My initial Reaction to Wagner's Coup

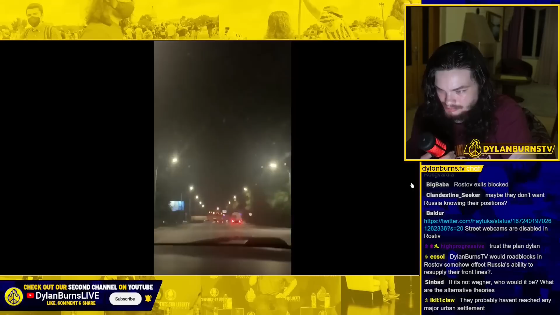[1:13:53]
Okay, that looks like a blockade in the distance. Yes. That looks like a hastily erected blockade.